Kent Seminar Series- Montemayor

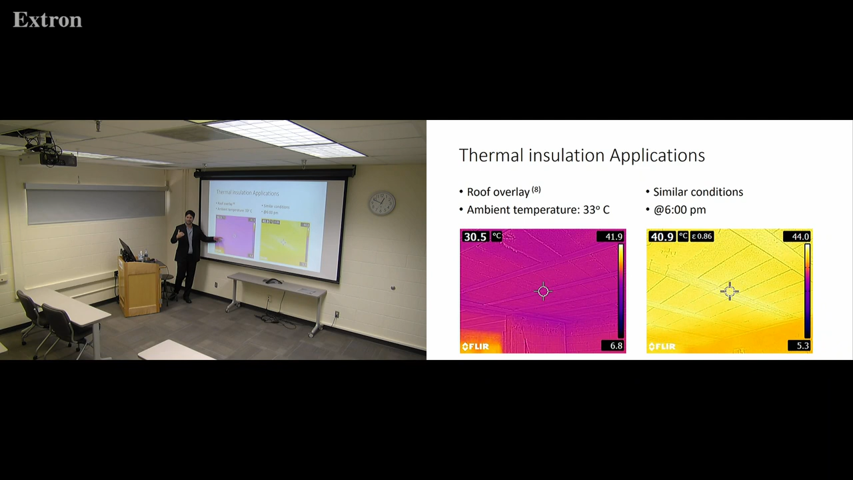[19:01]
So it's the same conditions, but as you can see, the temperature inside the house is 10 degrees lower thanks to the cellular concrete overlay. Another application is infill.